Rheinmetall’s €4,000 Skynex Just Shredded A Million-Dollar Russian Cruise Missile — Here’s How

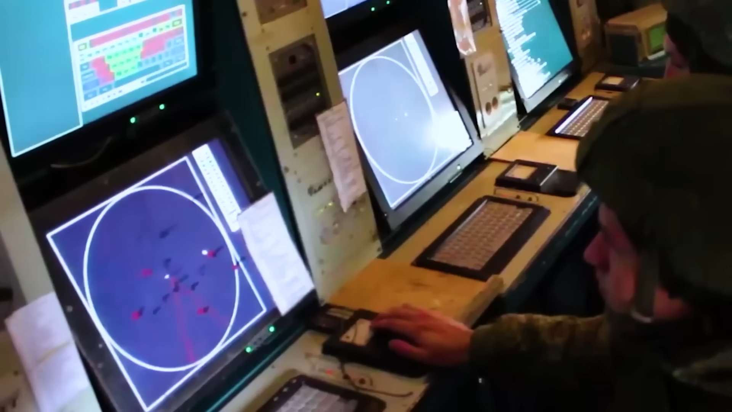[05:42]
main radar scans out to 50 kilometers detecting incoming missiles long before they drop